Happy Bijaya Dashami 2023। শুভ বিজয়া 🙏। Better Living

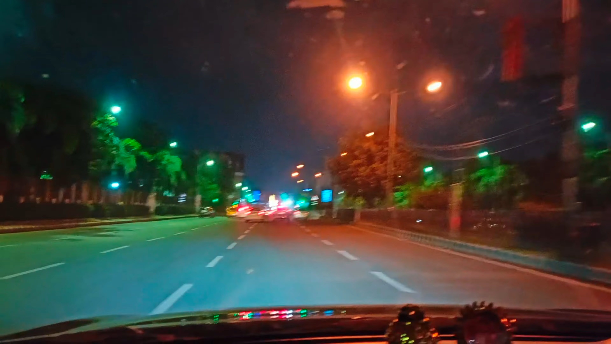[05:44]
রাস্তাটা মোটামুটি ফাঁকা আছে, পুরো ব্লু। এখন টাইম হচ্ছে 11:46।
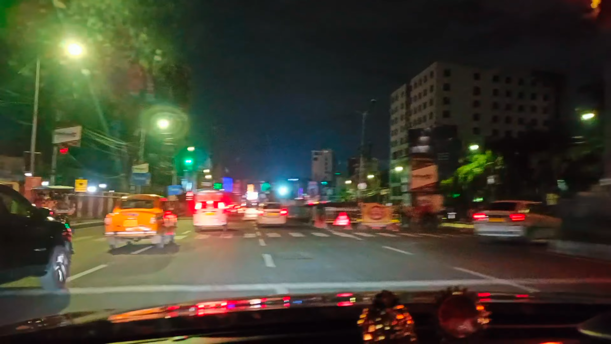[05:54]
এই জন্যই আমরা একটু আজকে দেরি করেই বেরিয়েছি যে যাতে রাস্তাটা একটু ফাঁকা পাই,
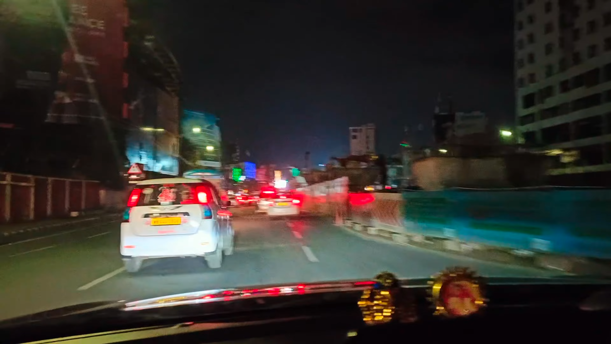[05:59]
না হলে গাড়ি নিয়ে তো যাওয়াটা খুব চাপ হয়ে যায় যদি সন্ধে বেরোনো হয় তো।
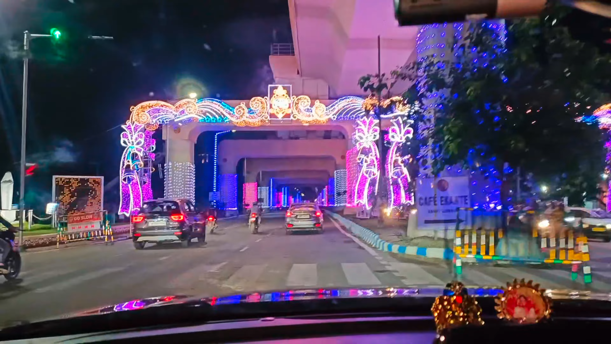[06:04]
সামনের রাস্তাটা দেখো কত সুন্দর, পুজোর সময়ের এই লাইটিং গুলোই কলকাতার রাস্তাকে একদম অন্যরকম করে তোলে।
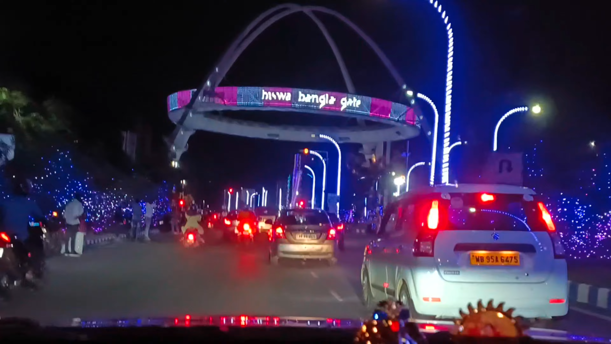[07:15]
আজকে দেখো বিশ্ব বাংলা গেটটা কি দারুণ লাগছে,
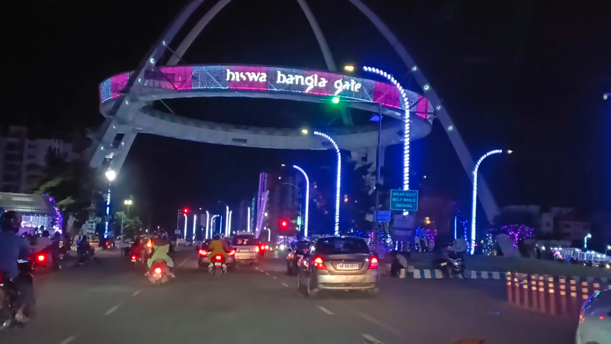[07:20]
পুরো ব্লু, পিঙ্ক, হোয়াইট সব লাইটে একদম কলকাতা একদম মোহময়।